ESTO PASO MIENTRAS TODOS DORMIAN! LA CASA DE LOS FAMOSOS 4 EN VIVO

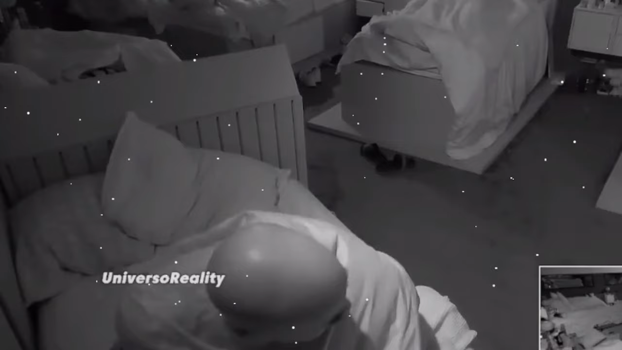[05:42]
Ahí vemos a Lupillo Rivera. Y después se volvió a acostar a dormir. Pero bueno, déjame saber en los comentarios qué opinas sobre esto. Sin más, no olvides suscribirte al canal, dejar tu like en este video. Y compartirlo con todos tus amigos. ¡Suscríbete al canal!